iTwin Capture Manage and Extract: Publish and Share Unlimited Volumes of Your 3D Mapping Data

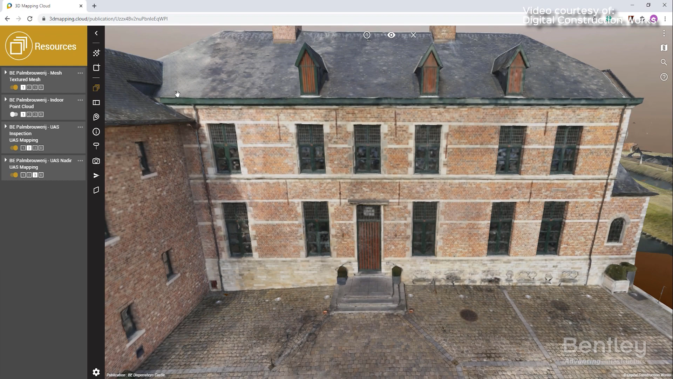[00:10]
Orbit 3DM Publisher and Orbit 3DM Cloud are Bentley's reality modeling solutions that enable to efficiently share massive amounts of point cloud,
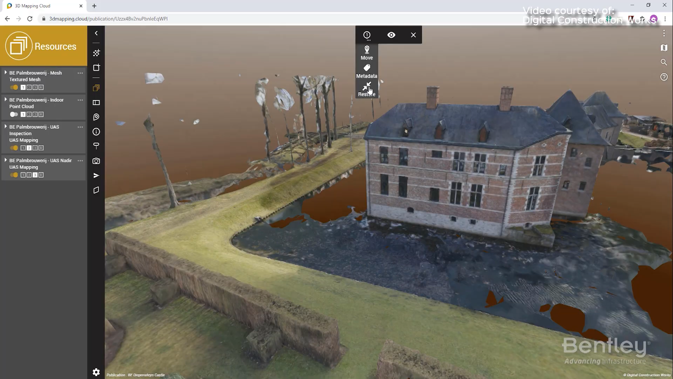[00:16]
imagery, textured mesh and traditional GIS resources.
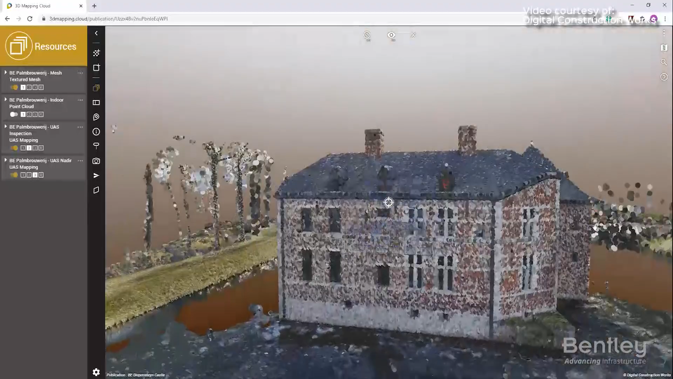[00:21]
Publish your indoor, above ground or below ground reality data acquired from terrestrial, mobile, UAS,
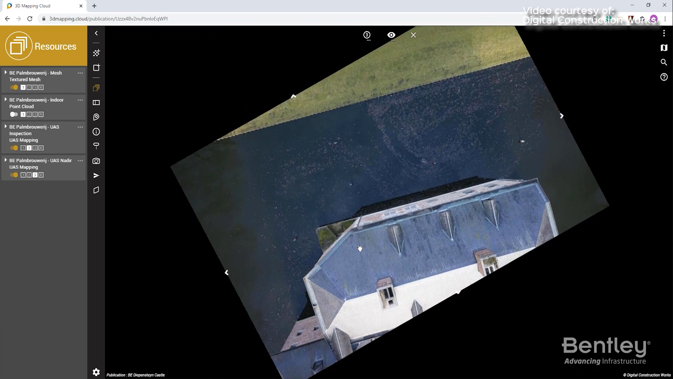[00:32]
oblique and aerial mapping systems.
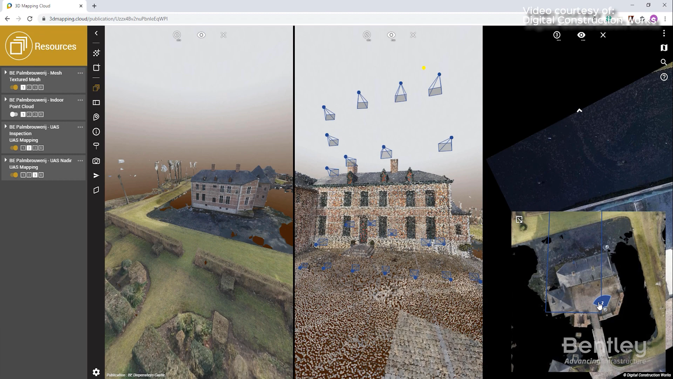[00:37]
Orbit 3DM Publisher and Orbit 3DM Cloud give users the full 3D 360-degree
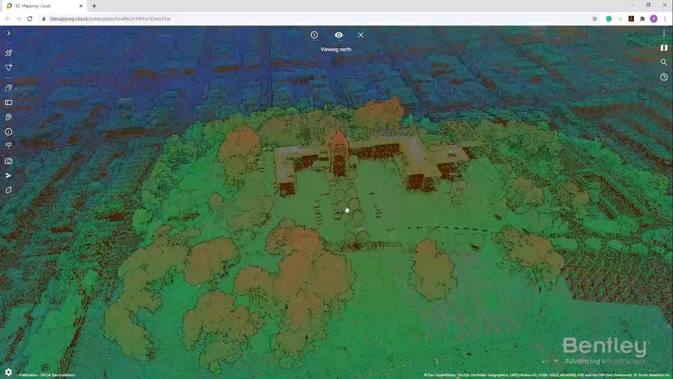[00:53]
Share 3D mapping data to web browsers and mobile devices from your local server or using our cloud-based service.
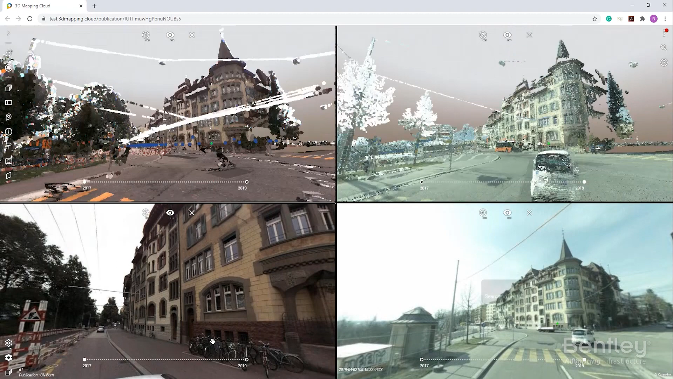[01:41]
Manage several years of 3D mapping data, combine and compare data over time,
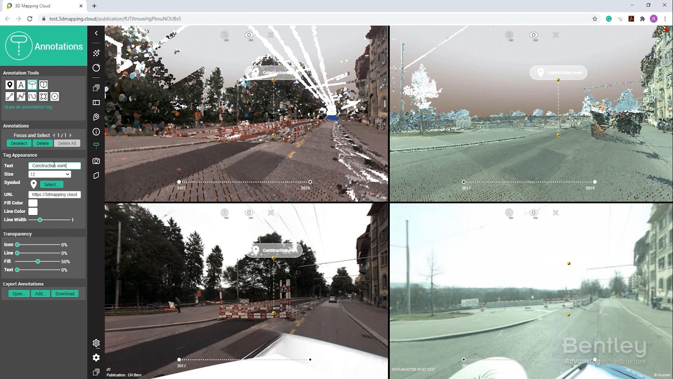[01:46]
display time-lapses and annotate the differences.